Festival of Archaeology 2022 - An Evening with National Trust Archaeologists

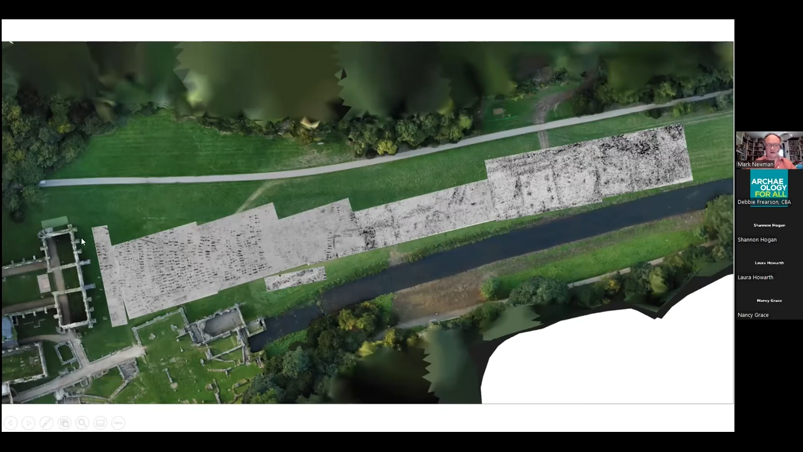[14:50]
And what we have over to the right here are enormous monastic structures. Compare them, for those of you who know the site, the width and length of this building in relation to the chapel of the nine altars. These are big things.
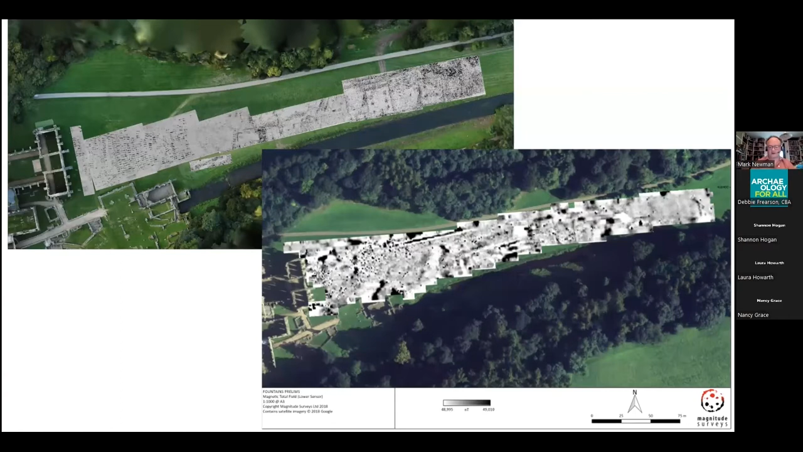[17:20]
though we have got it with electrical resistance, tomography, doing vertical sections across the site. So here is the new discovery that we announced at the end of last year.